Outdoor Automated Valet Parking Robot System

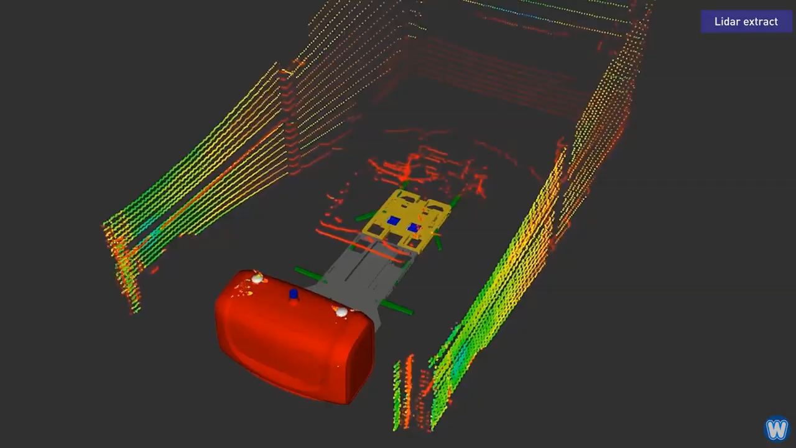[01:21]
The robot uses the same technology as self-driving cars and is able to
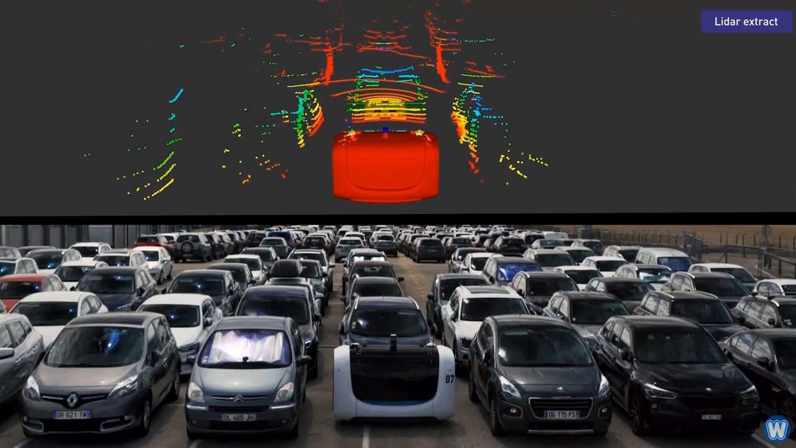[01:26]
scan its environment and react to anything that would be in its way.